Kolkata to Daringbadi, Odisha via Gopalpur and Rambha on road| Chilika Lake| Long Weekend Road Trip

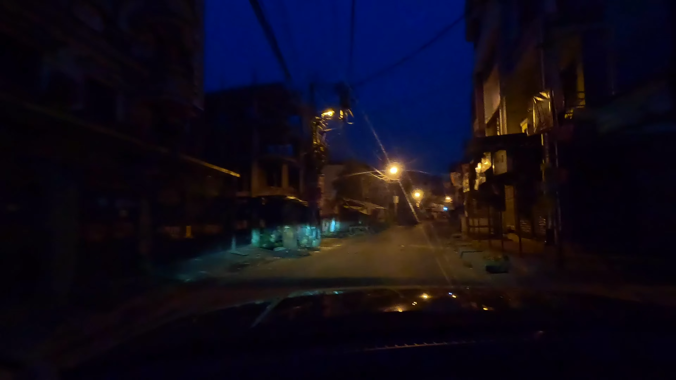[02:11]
রাস্তাঘাট একদম খালি, তার মধ্যে দিয়ে আমরা স্টার্ট করলাম আমাদের জার্নি। তো আমরা এখন উঠে পড়েছি কোনা এক্সপ্রেসওয়ের উপর,